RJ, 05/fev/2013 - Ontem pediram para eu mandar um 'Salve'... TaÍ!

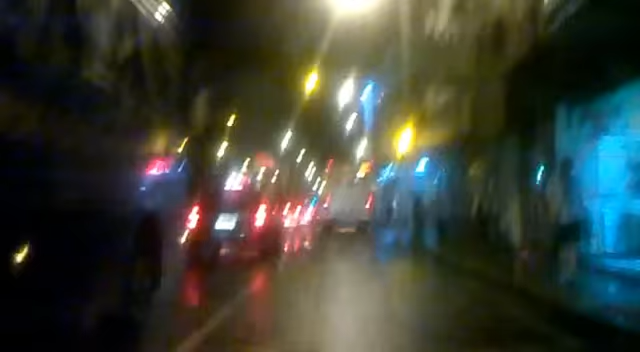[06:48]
Peguei um engarrafamento monstruoso. Choveu pra caramba. Olha como eu sou bacaninho, ó. Sinal amarelou, eu freiei.